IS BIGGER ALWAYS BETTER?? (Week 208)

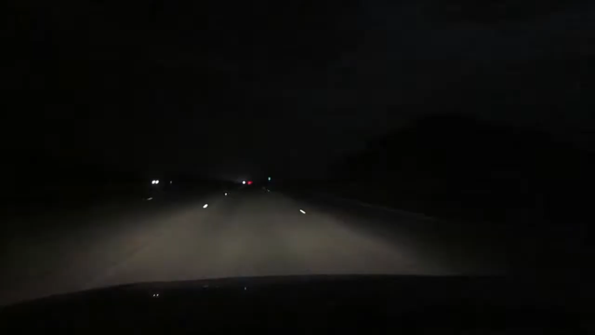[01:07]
Alright. Look at how wide open this freeway is right here. I am the only one on the freeway right now.